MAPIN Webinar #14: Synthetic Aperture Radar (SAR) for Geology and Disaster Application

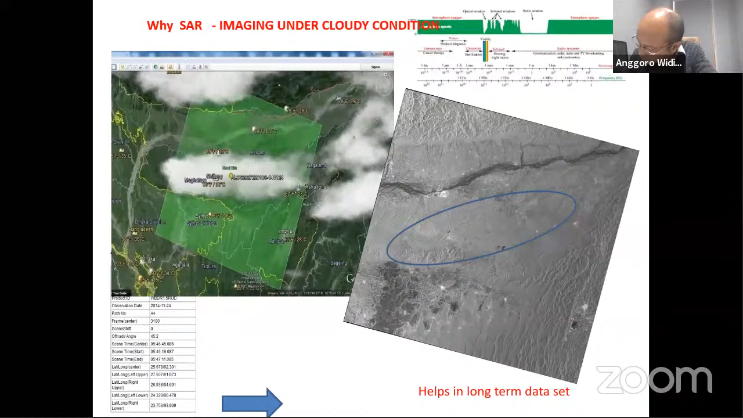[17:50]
So it was important for us to go for micro remote sensing and using SAR when it comes to imaging. And you can see the choice between the various bands among L, C, and X band. In heavy rain, X band does absorb the radiation and we do not get anything on the ground, any information. So it's better to use C band or L band is best, but C band also, it has, there's a little absorption because of clouds.
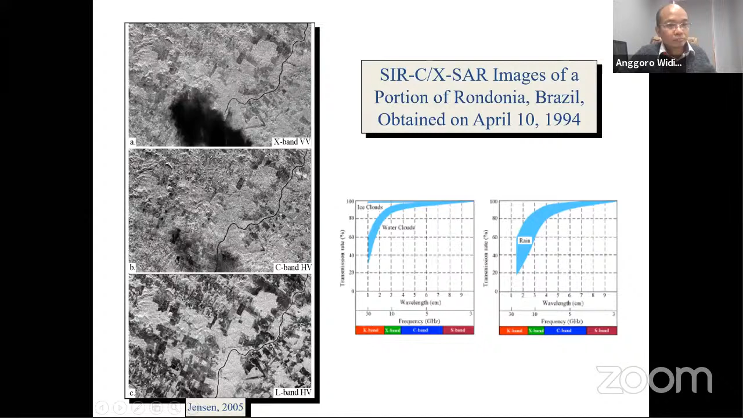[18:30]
So our choice becomes L or C in most of the disaster related studies and where cloud is the problem in having the data. Other important thing is that we have to have at time requirement, what is vegetation below it.
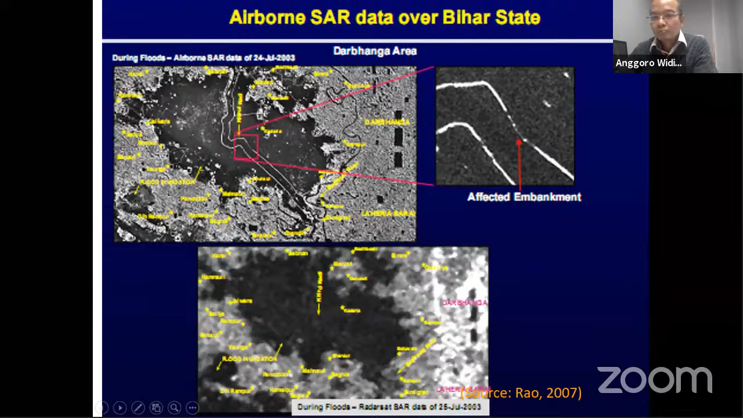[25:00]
and one can take the action remedy to that. And all this happen under cloudy conditions. Third is, which is a cyclone, this is Vayu cyclone.
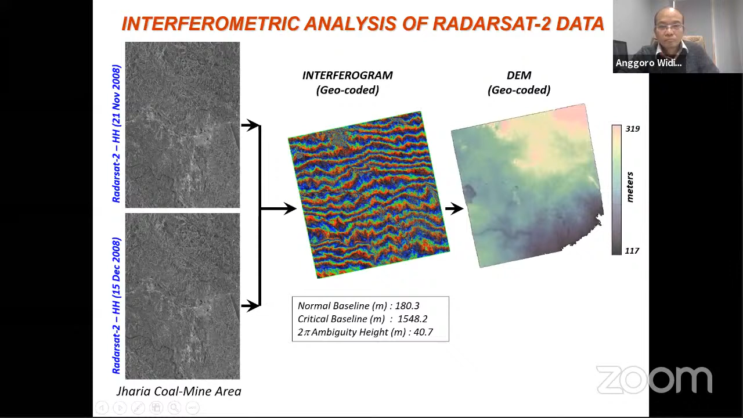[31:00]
So now if we do a measurement, when there is some subsidence or something happens on the ground,
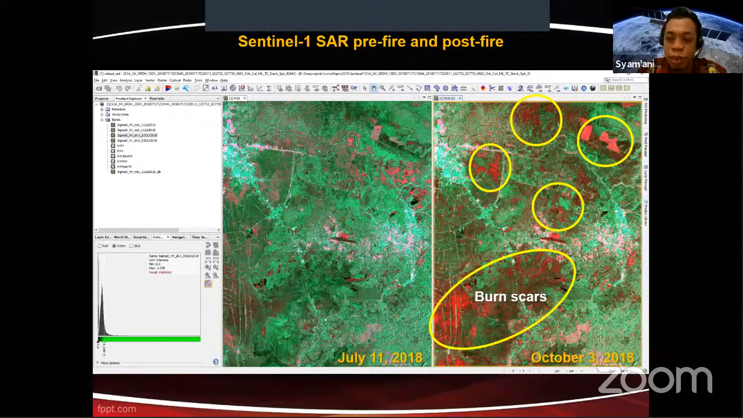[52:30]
sebagian besar itu adalah belukar dan ada sawah juga, ada hutan juga yang terbakar. Cuma sebagian besar itu adalah semak belukar. Nah, pembanding atau untuk cross validation ya,